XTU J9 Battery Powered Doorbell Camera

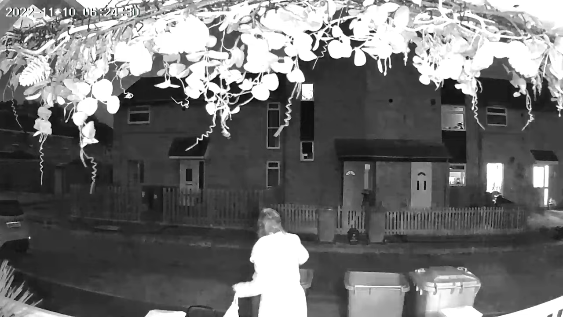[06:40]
If you go on messages, select the doorbell, you can view all the short clips of the motion detection and for when the doorbell is pressed.